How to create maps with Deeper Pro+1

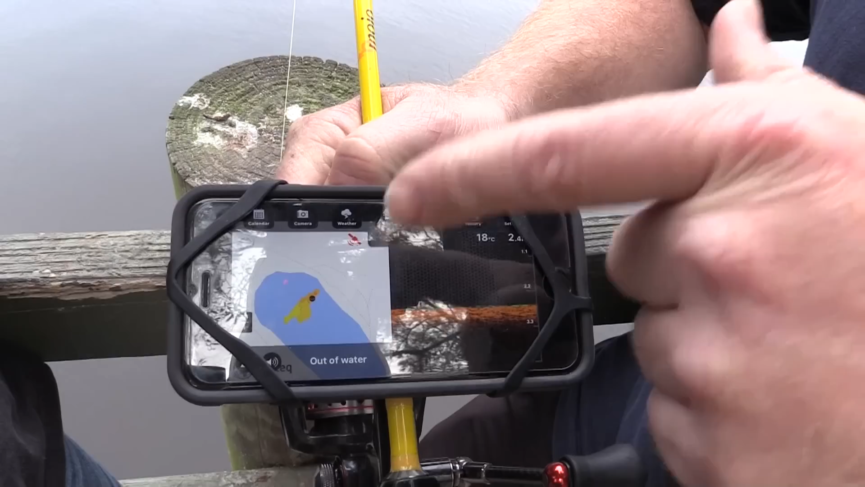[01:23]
So the onshore GPS mode will give us the GPS screen at the lake here, and then also on the other side of the screen, it'll give you the depth and show if there's any fish there or not.
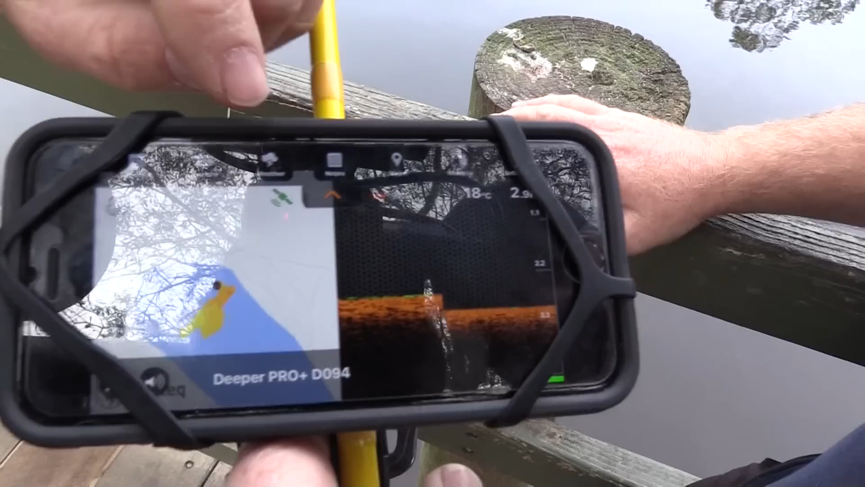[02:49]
the GPS signal, and now the GPS is located on there. So if you start winding that thing in there, Timmy, you'll see that this thing starts mapping the bottom of the lake.
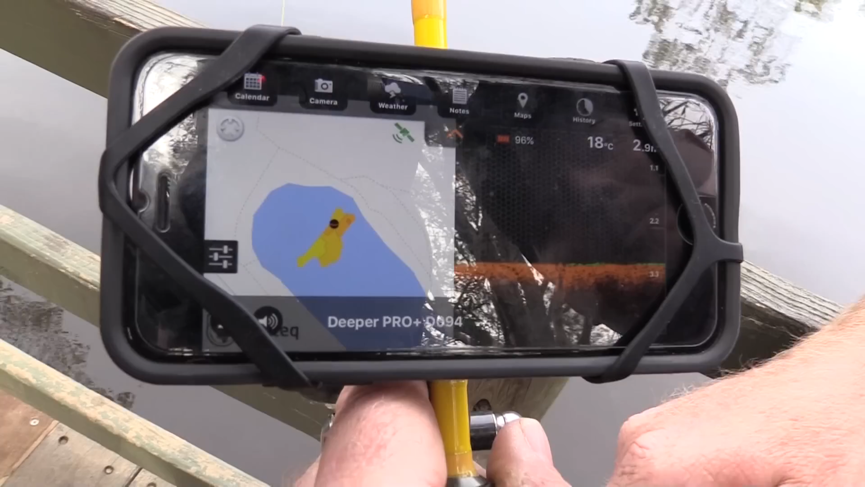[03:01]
On screen: water 18°C
And what we want to do is our aim for this is to create a full bathymetric map of this lake here in Rochdale at Underwood Park.
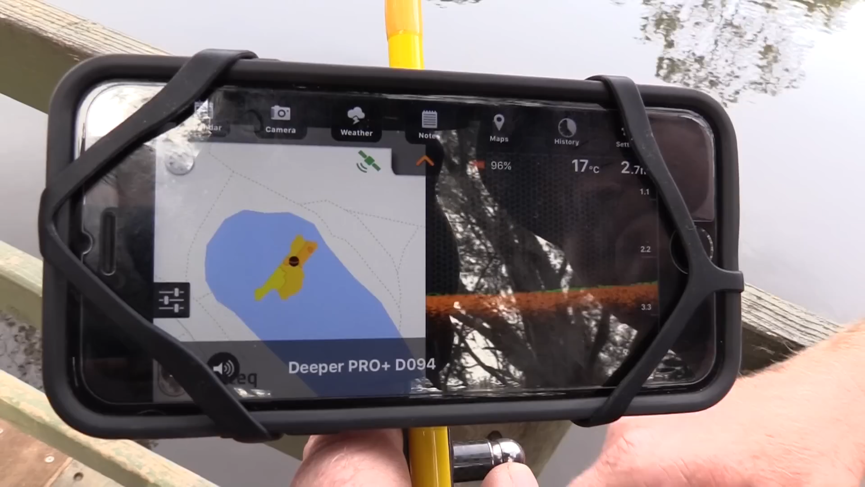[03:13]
On screen: water 17°C
Probably will take us 50 or 60 casts, but then you can see this map can be recorded. You can take it back. You can study it.
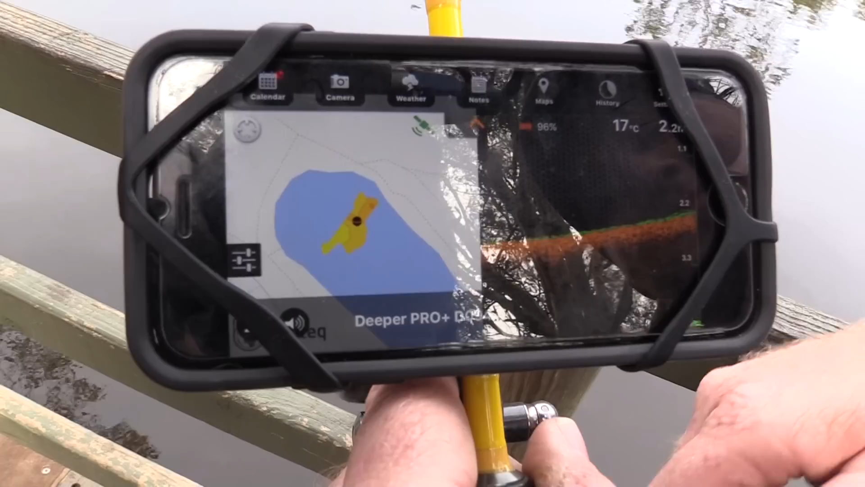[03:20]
On screen: water 17°C
You can overlay it on the things. It's creating that digital map on a waterway where you may not be able to get out on the water.
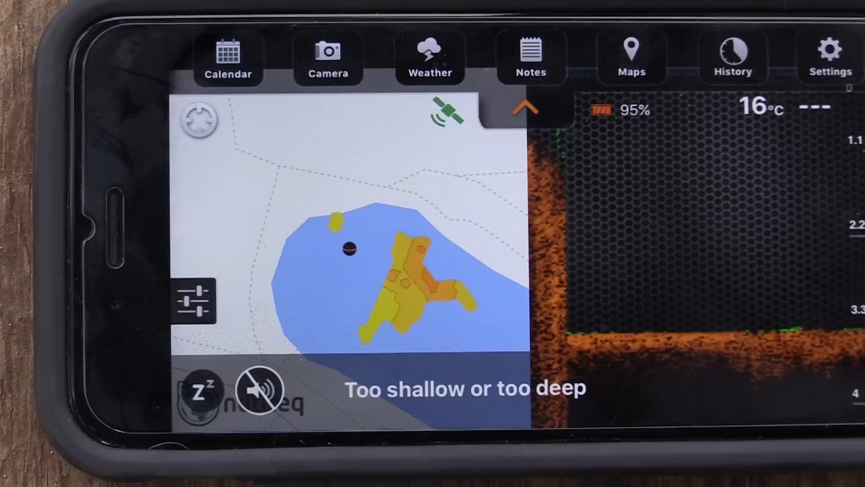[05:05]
On screen: water 16°C
So a lot of this lake here is at two to three feet deep. You can see the bottom, it won't map that. So the map we managed to create was anything that was three feet deep and deeper.
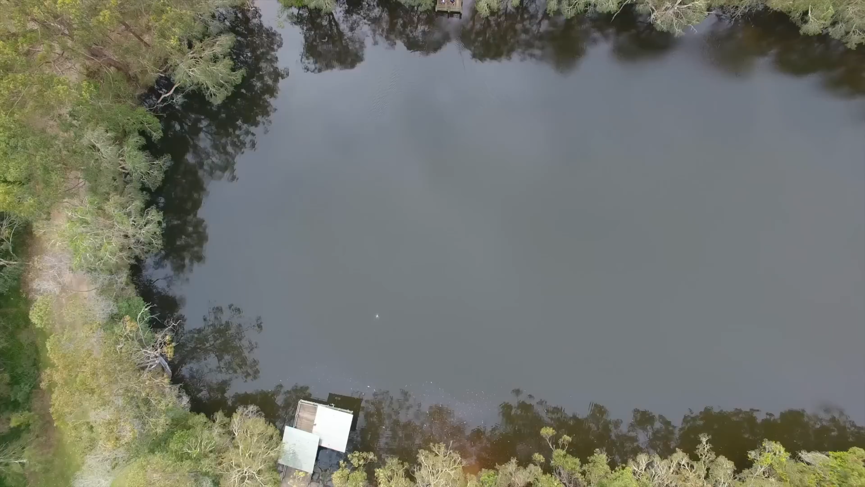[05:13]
But I think that the creation of the map was pretty cool. You can see that there's no real old water course running through this thing.
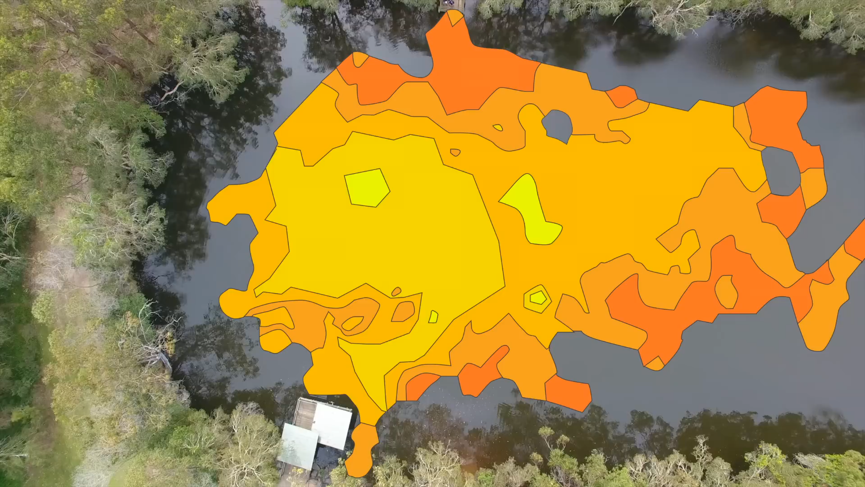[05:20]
There's a vague sort of channel and that matches with the swampy sort of country which is upstream in there. The other things that I noticed are you can have a disconnection between your phone and the deeper,
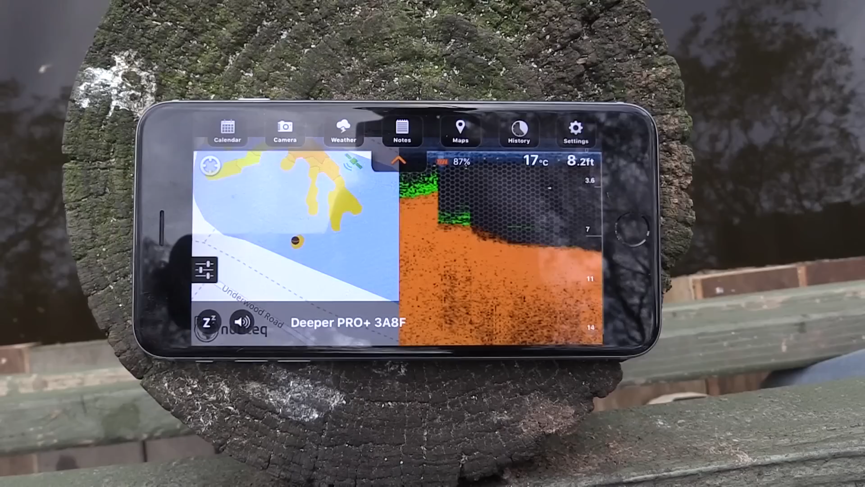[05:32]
On screen: depth 8.2 ft, water 17°C
but that is less if you have this actually attached to the rod or up in your body. If you put this down behind a tree or down in a low class, it's going to disconnect a little bit easier.
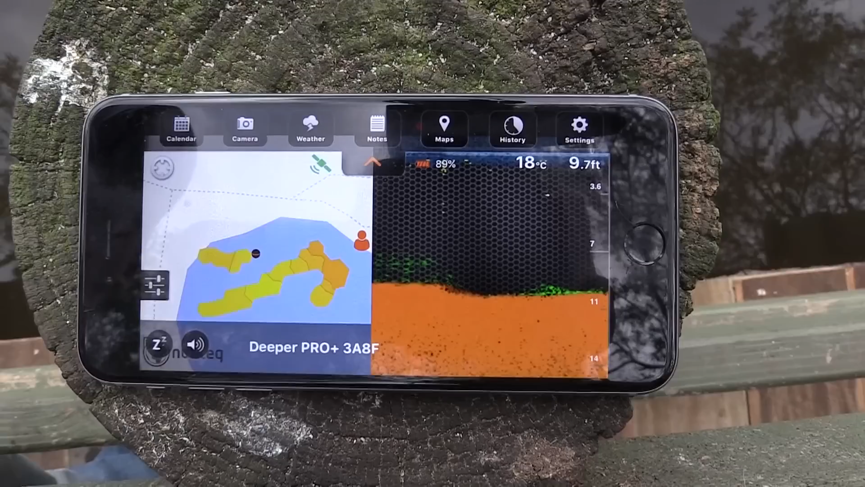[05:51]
On screen: depth 9.7 ft, water 18°C
the little signal goes green because it sort of tends to disconnect with the GPS when that thing lands and goes underwater, pops back up, normally takes a few seconds, it's on and then you can do your winding in and do your mapping. Yep. And as you're winding it in, you actually see it draw on the map which is pretty cool.
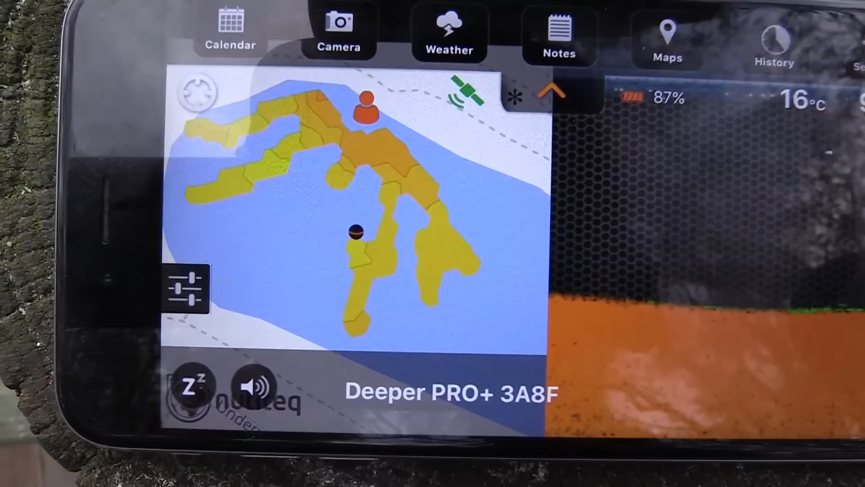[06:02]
It is pretty cool. And you know, I had some areas which I thought were a bit dodgy, I cast over them again and it will redraw those lines as it gets the most accurate picture.